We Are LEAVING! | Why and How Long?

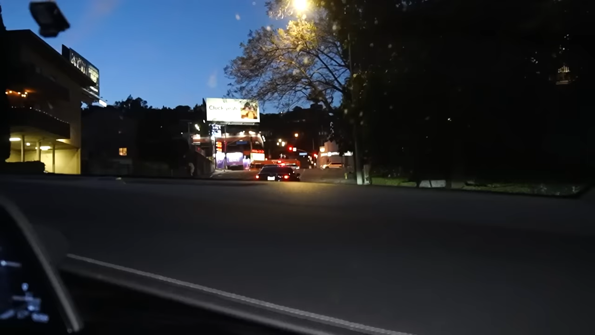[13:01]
No, keep going. Okay. You're going to turn. No. No, that's gated. Keep going. You're going to turn right here. Turn right here. Yeah. That's where it says. Oh, this is really pretty. This is where it says to turn. Okay. Okay.
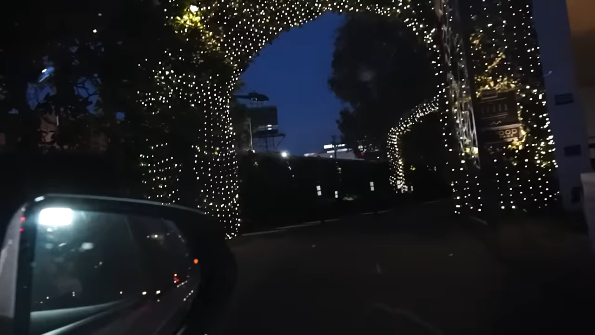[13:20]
It looks like I can turn in here. Yeah. Right here. Oh, look how pretty.
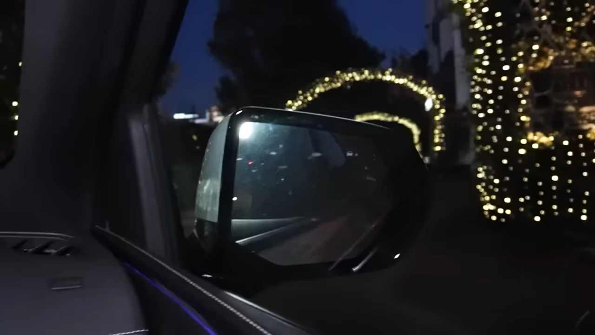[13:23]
It looks like someone's getting married. It looks like Christmas.
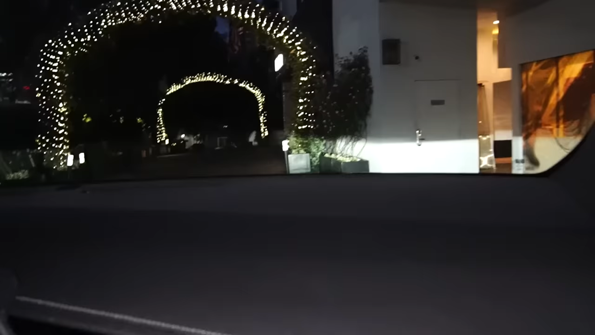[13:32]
Don't say the London, but it did say West Hall. Well, it looks like. Right there, London. Keep going. You say London. Right there, on the flags. Okay, I think I can turn in here. Oh, oh, oh.